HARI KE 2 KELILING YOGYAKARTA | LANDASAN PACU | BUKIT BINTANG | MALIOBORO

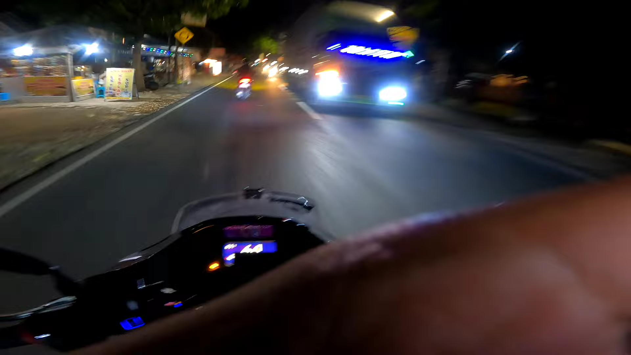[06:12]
Ah, gokil banget ya motoran di Jogja. Ini apa nih namanya nih? Pasar Seni Gabusan. Woi, itu diajak puter-puter Jogja nih, seru juga nih. Jujur aja gue gak tau di jalan ada di mana sebenarnya.
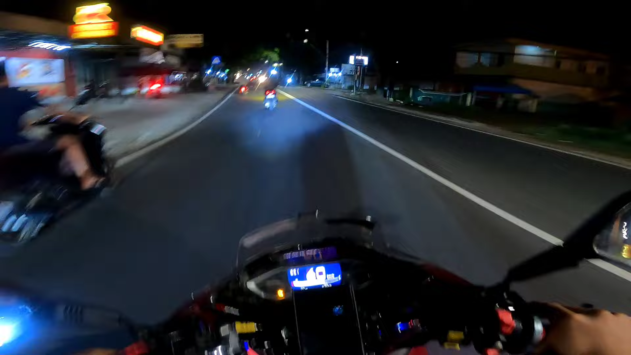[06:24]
Cuman tujuan kita mau ke daerah apa tadi ya? Oh, Bukit Bintang. Bukit Bintang. Waduh, udah mulai gerimis, kita percepat kalau gitu ya.
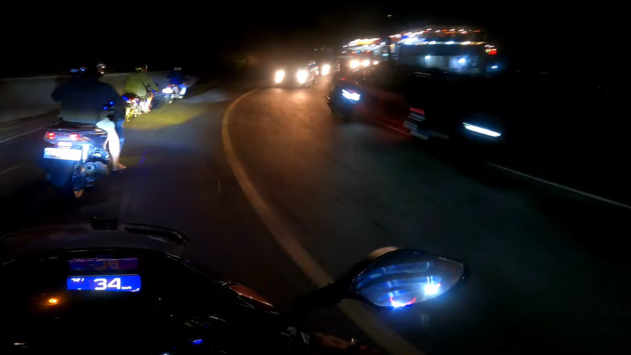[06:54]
Masuk di puncaknya Jogja. Kalau di Jawa Barat ada puncak Cisarua. Wah, ini apa nih guys? Namanya guys.